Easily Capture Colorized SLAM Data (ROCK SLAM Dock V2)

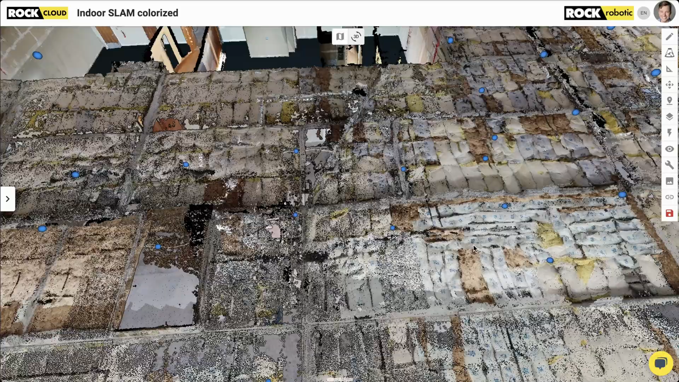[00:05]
Today we're making a colorized slam 3d model of this beautiful space behind me and to do it we're using the brand
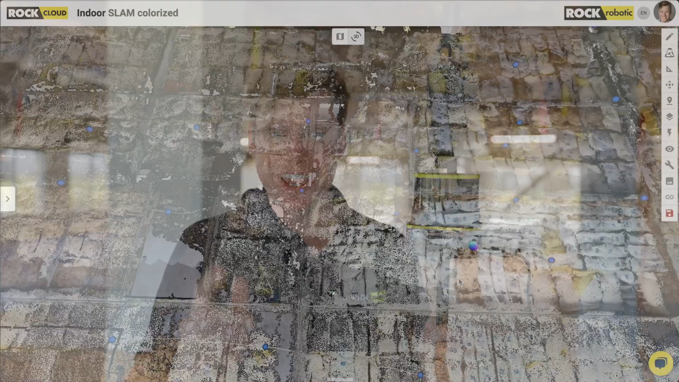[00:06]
new rock r3 pro slam dock 2.0 that has a 360 camera as well
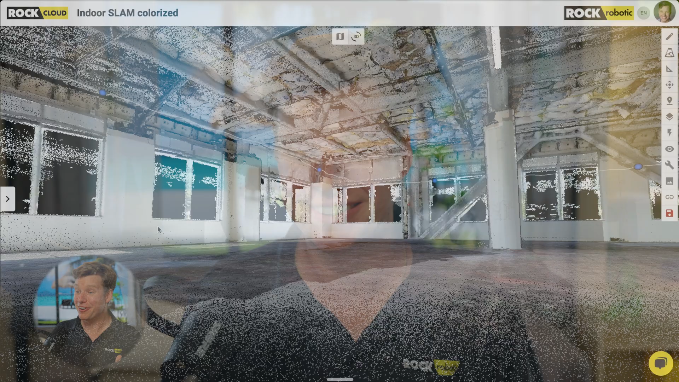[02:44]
over there all right so here it is this is our first view of the colorized slam
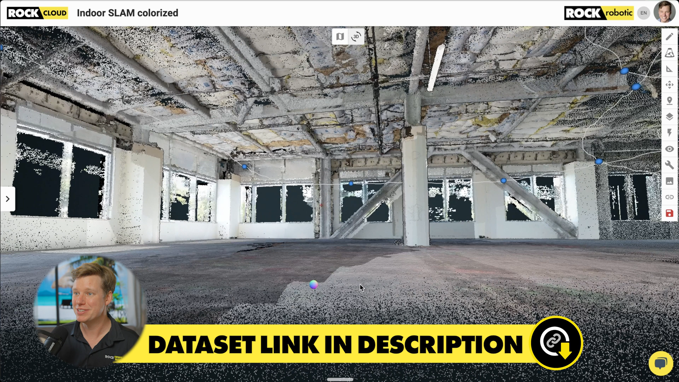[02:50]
data it looks pretty darn pretty darn cool I'm really looking at the
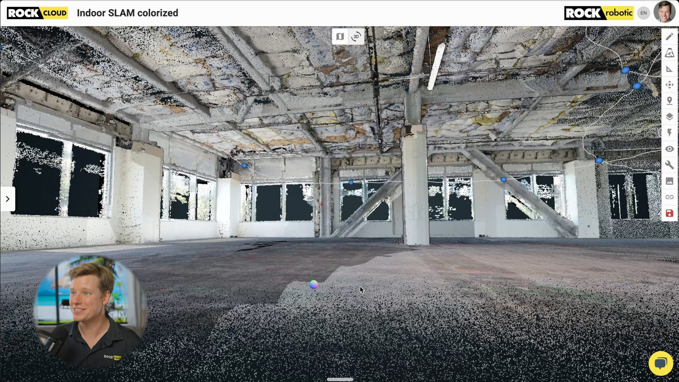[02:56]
ceiling here at all this oh what is this stuff let me click on this so this
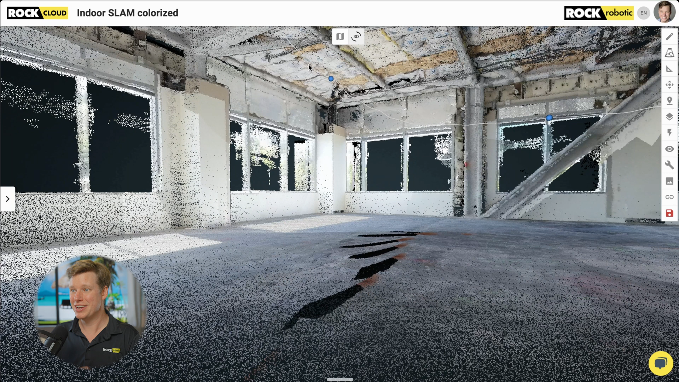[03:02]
you can see the white line here that's the trajectory that's where I walked and the blue dots this is what we're calling rock inspect this is only gonna get better from here but this is really cool already so making use of these 360
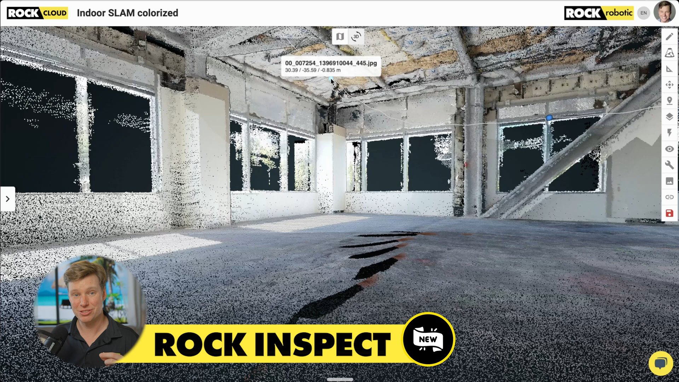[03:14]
photos and video we can actually click on that point and
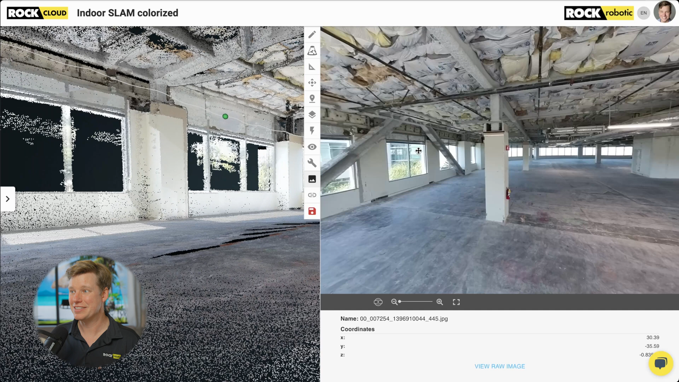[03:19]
it's going to open up the 360 viewer right here so we can actually look and see there is that is exactly what that material is this is all that uh insulation here on the rooftop that's
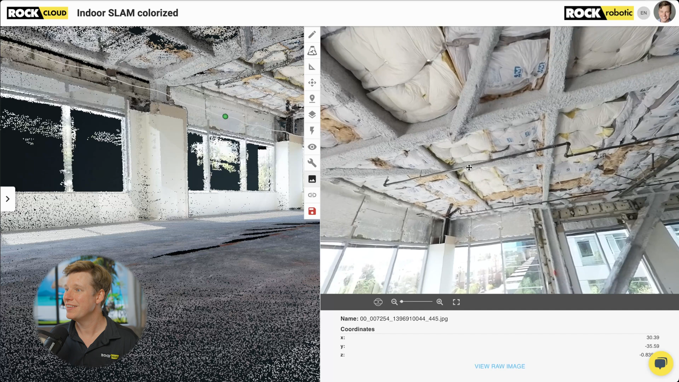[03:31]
really cool to be able to see let's keep moving around here on the data set close this over and just let's turn around let's turn around and
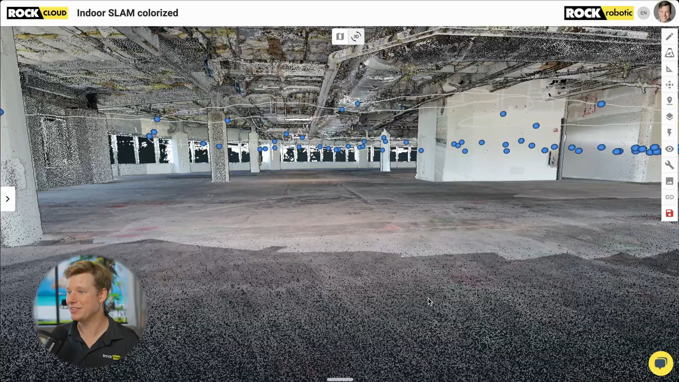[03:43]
take a look over this way zoom to this side of the building maybe actually
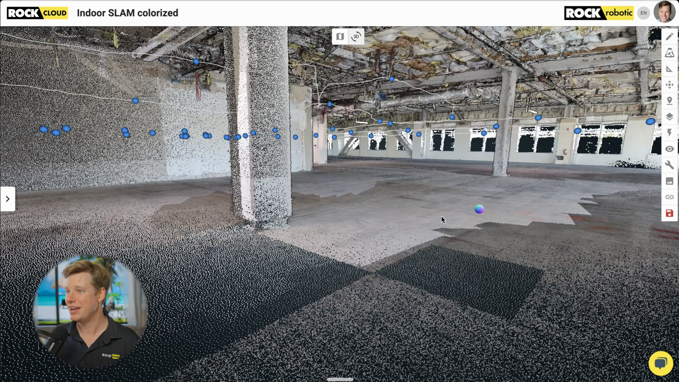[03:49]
why don't we why don't we come back out and just show the whole thing that is the full data set that we just walked around with and all those blue dots or all those inspection photos that were captured at the same time you know didn't do anything
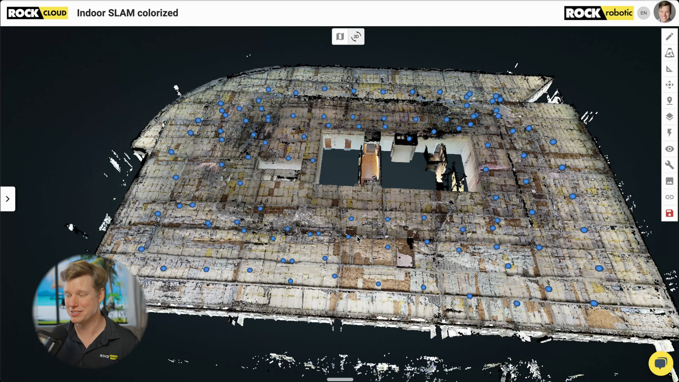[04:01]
separate and were you can actually adjust the density of these two so I just did every five meters I believe but you can do like every foot you know if you want or you know 10 centimeters let's
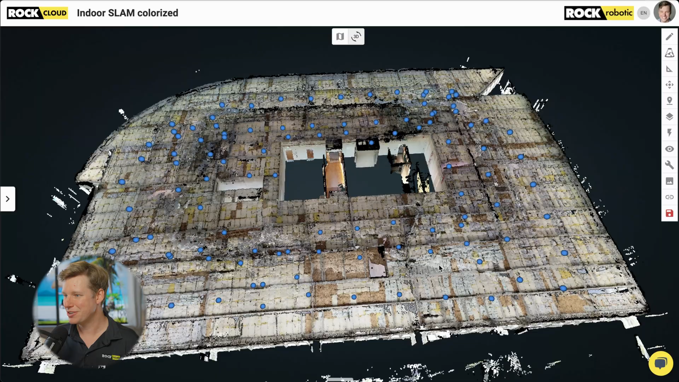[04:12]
go ahead and zoom back in here I like seeing it from the other side though you can see all that insulation from the the top view that's pretty cool
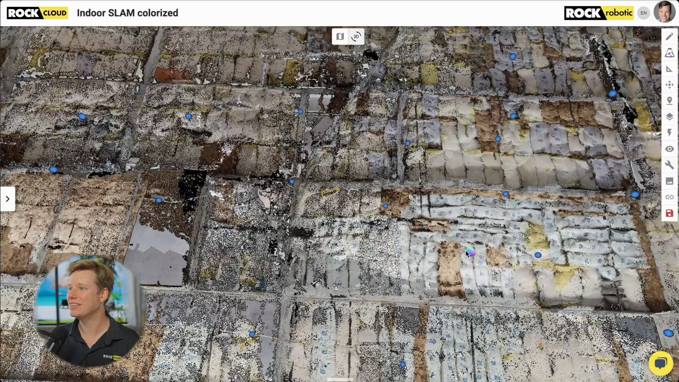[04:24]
all right why don't we actually let's what's all this up here let's go ahead and
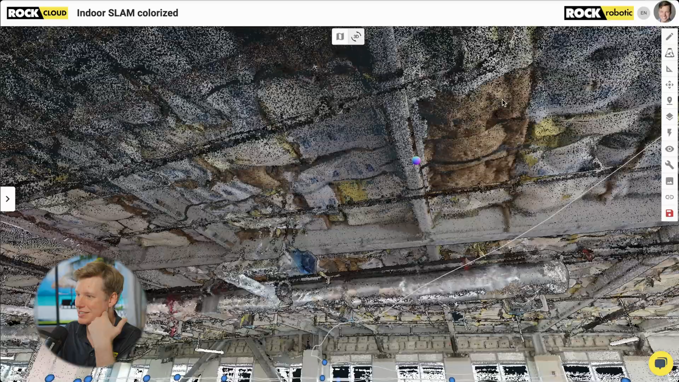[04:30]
what is this what is this right here this pipe so we got this pipe coming here let's see if we can figure it out
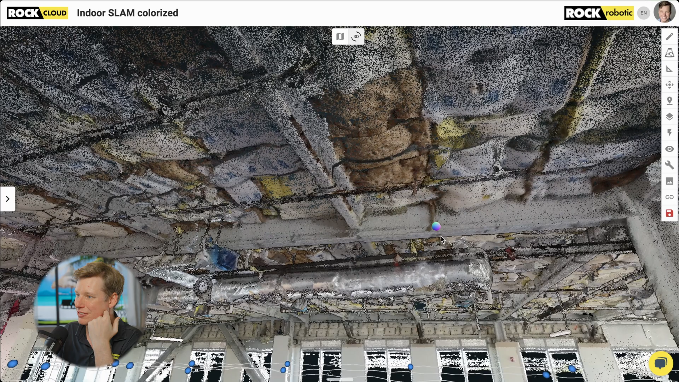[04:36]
so got this pipe I want to go ahead and click on one of
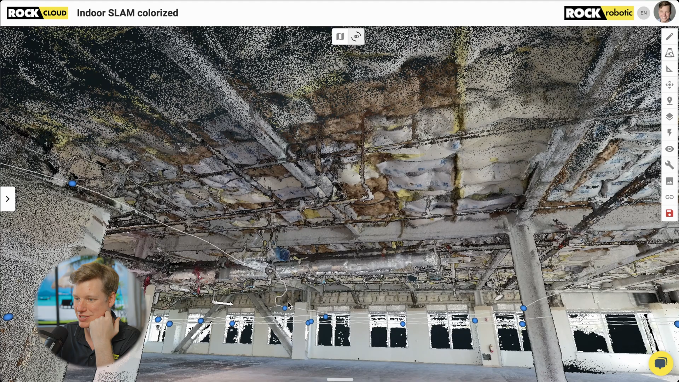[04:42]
these inspection photos let's click on this guy that's pretty close let's see if we can just kind of match them up together and see what we're looking at
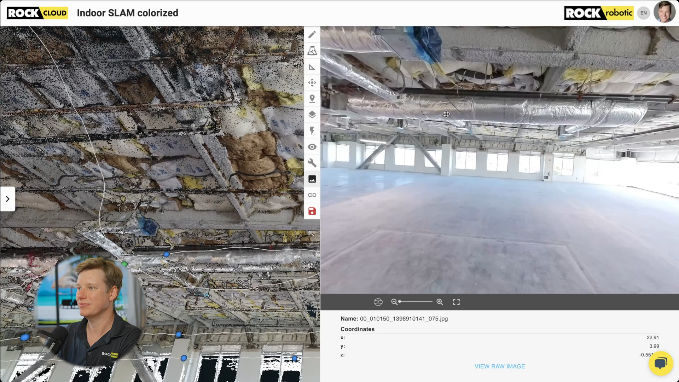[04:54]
all right so we got the blue right there
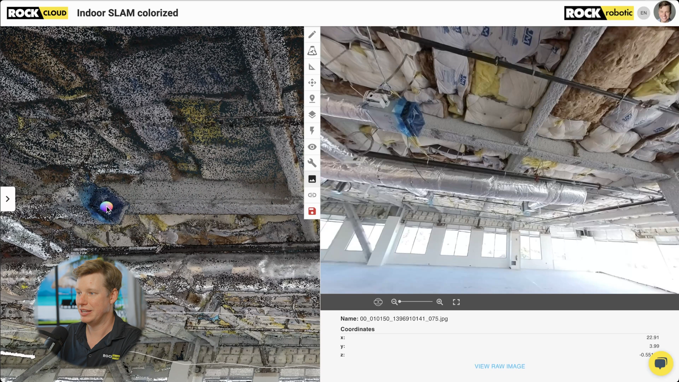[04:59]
and we got that silver piping there and then this if we zoom in it's a water pipe definitely oh yeah sprinklers that's our sprinkler system here
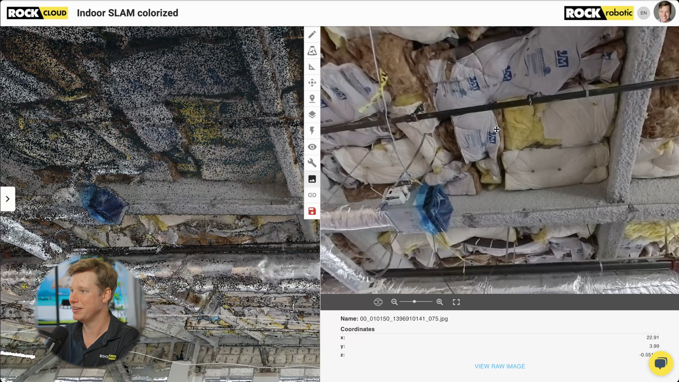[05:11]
and so we can actually see so now using the photos with the lidar data it's really easy to kind of see what it is that we're looking at and then here in the lidar data we can come over and let's say we just wanted to do a measurement pretty simple to grab from here to here let's say it's 3.4 meters uh we can move that to feet so 11.19 feet i'm sure i can draw it a little more accurate but
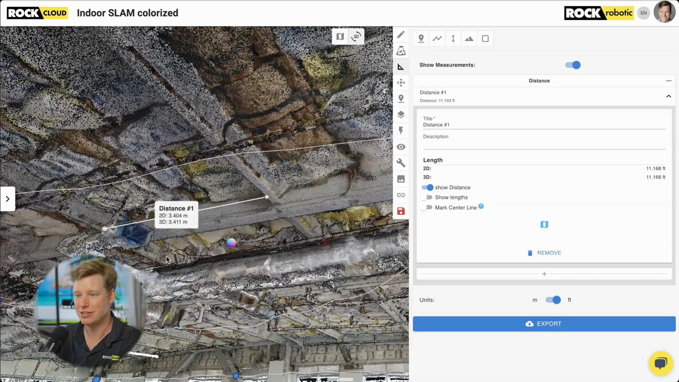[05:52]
really easy to grab all of your measurements here in the 3d view and then do all of your specificity of like what am i looking at in that 2d photo view all right let's keep moving around zoom out come back into the building there we go